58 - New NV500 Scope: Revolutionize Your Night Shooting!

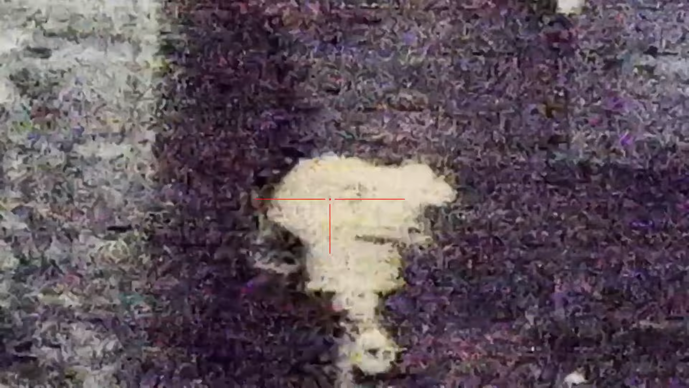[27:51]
this is just daylight mode, I'm not using any infrared at all, so let's switch to night mode, or go to starlight mode first off,
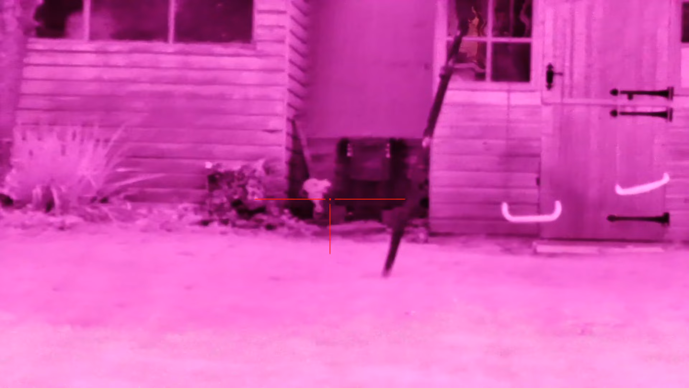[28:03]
so it's telling me to open the lens cap, so you can see this starlight mode,
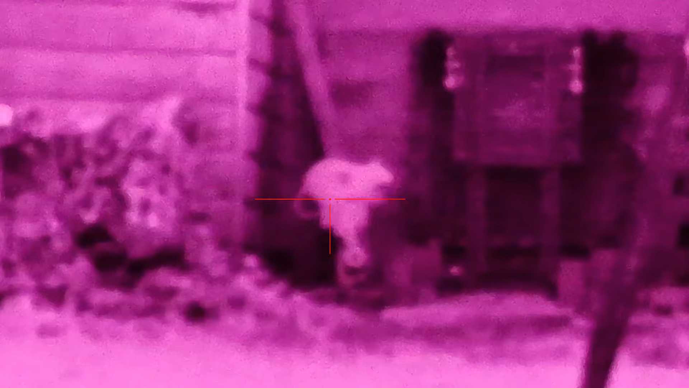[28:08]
we're not using any external light, let's see if I can focus that in a little bit more,
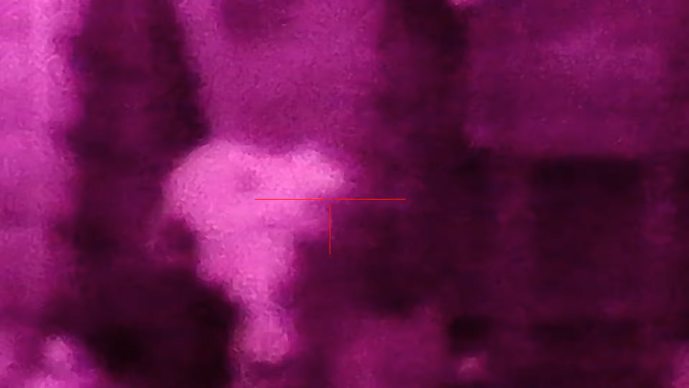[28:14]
don't
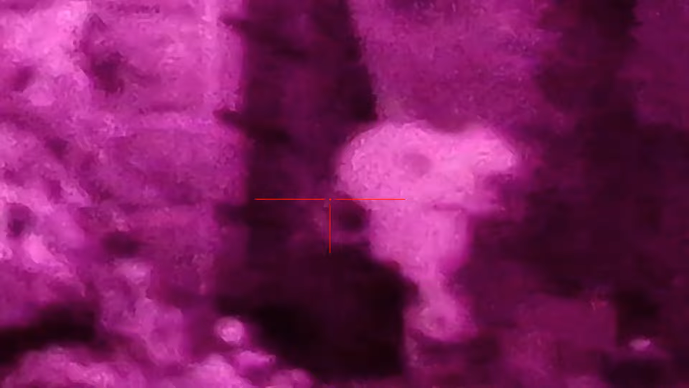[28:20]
really switch to night mode,
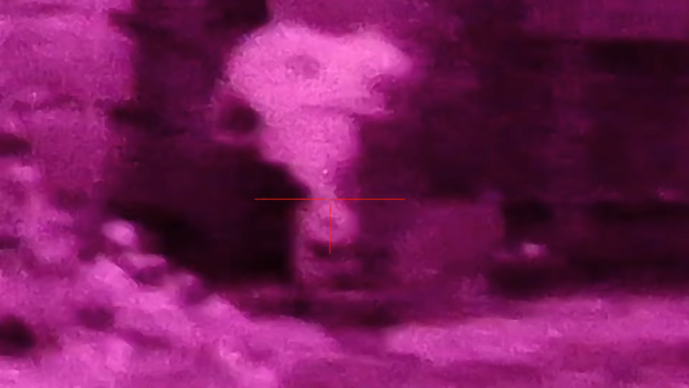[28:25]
let's take the zoom all the way back,
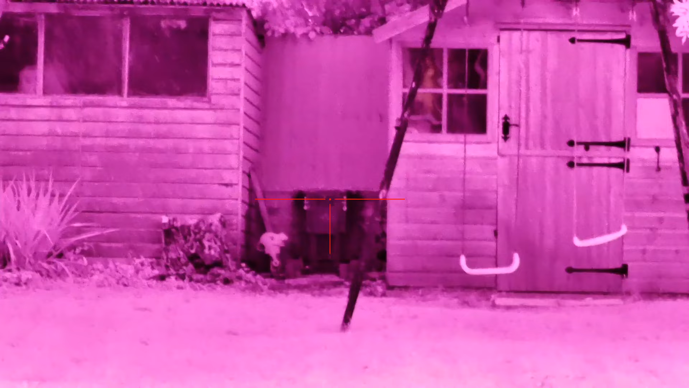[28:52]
can you see that bat flying about,